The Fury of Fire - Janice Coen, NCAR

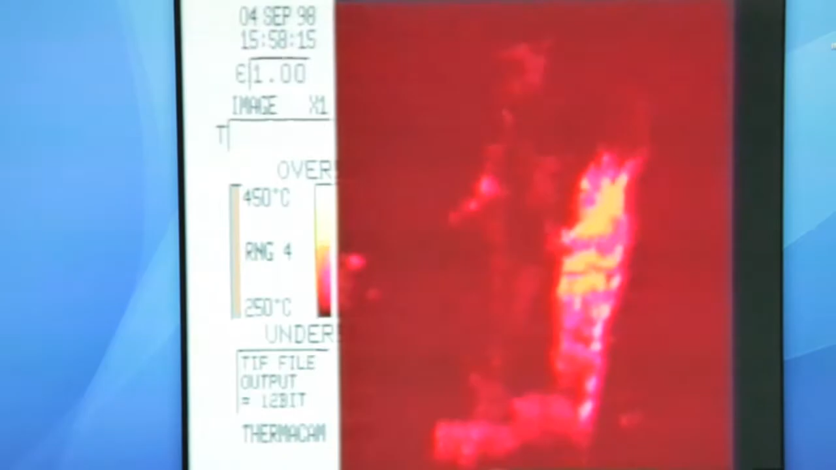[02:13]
On screen: scale top 450°C, scale bottom 250°C
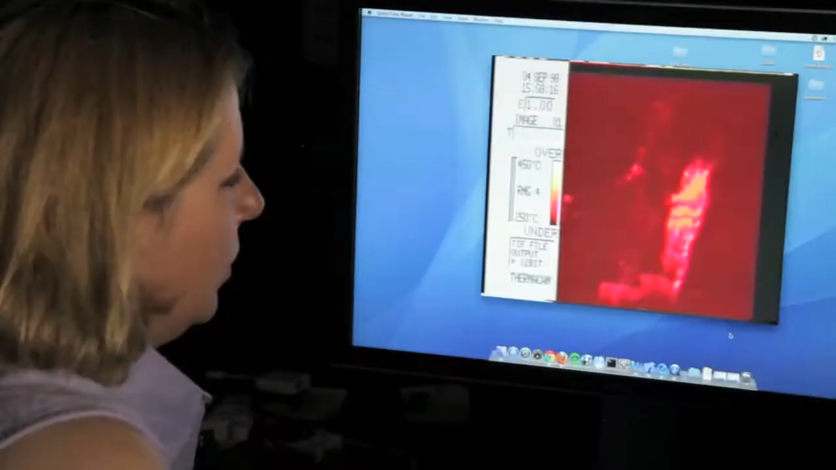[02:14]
What we're looking at is the heat released by the fire as it climbs up a hillside towards the upper right. The fire shoots out a finger of flame like a flamethrower igniting a stretch of ground ahead of the fire.